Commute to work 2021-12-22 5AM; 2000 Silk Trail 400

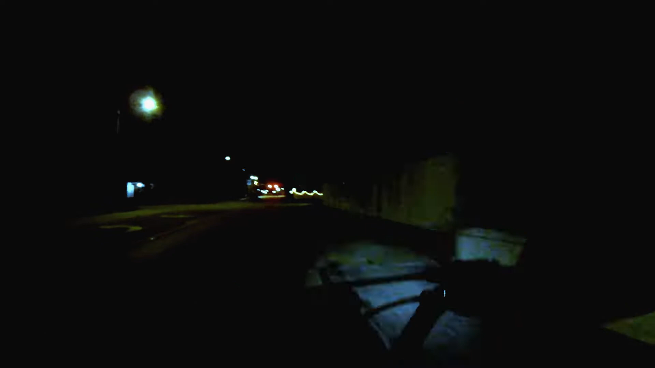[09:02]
And there's the only crazy person out this time of morning in the bus, isn't it?
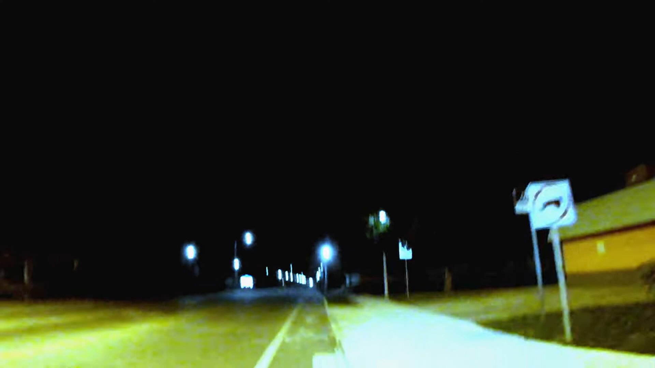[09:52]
Biggest fear is I forgot something. Kind of hard to turn around and get there on time this way. 509, says the church. 64 degrees. I got a long sleeve shirt and a jacket on.
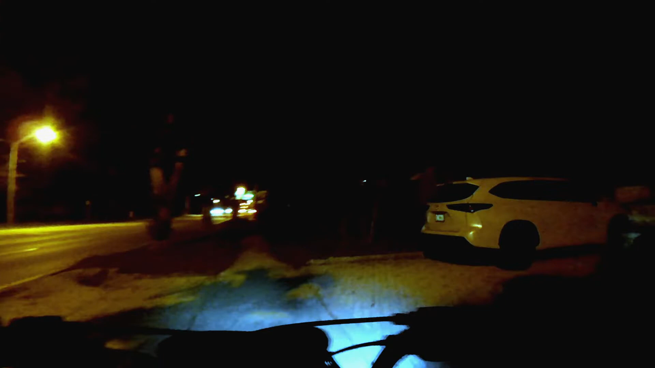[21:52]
I guess there's a half, 2.5. Last one to the right, totally avoid it. We're turning this way, from that way, all clear. That coconut, some kind of critter staring at it, almost hit the curb.
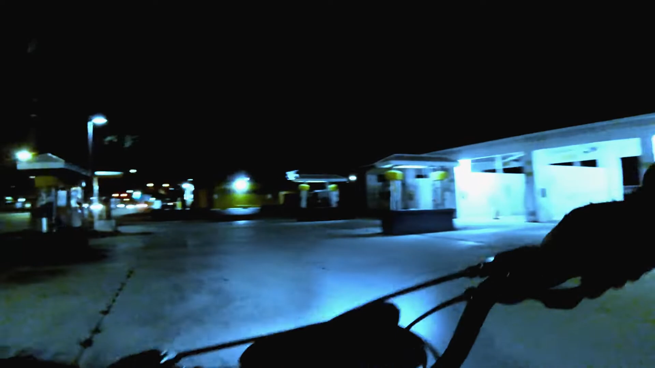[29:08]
Gonna fight you for the side of the road path. Take your drunk ass on down the road path.
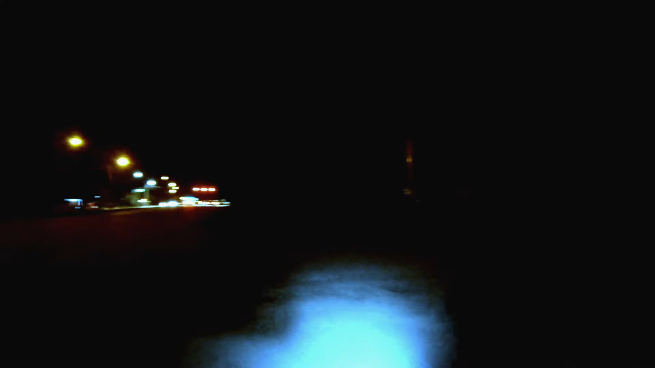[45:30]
Oh, that's my jacket. I thought something in the bike was having. It's the first time I've rode more than 2 miles with a jacket on. I'm warm enough to take it off. This reflectiveness is kind of nice to keep on right now.
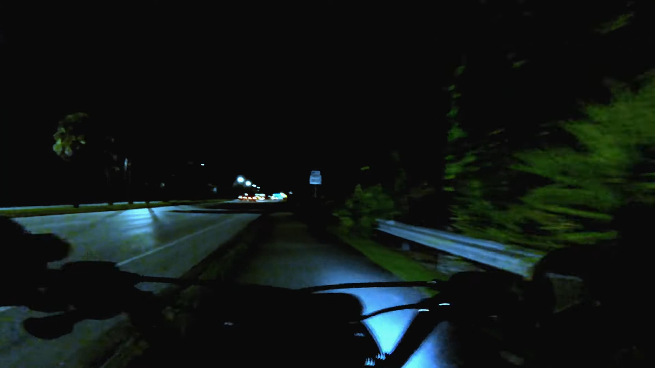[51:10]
Why not? There goes the confused old lady right there. She upset the man who wanted to get to the red light first. This view of traffic's interesting.